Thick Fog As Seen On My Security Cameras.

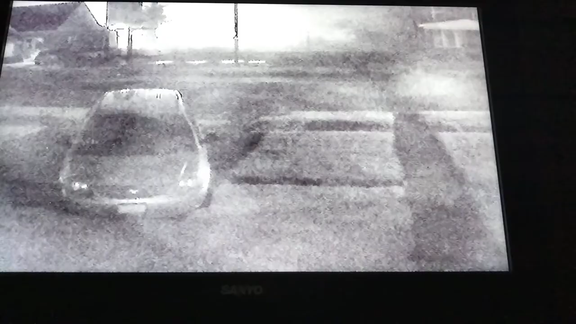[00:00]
hey everybody lady b here just wanted to show you what fog looks on my looks like on my security camera it looks like we're having a really bad blizzard out there but if you'll see the light back there across the street you can't hardly see over there and i can see it coming and i was talking to ellen on the phone and i could see it like a blanket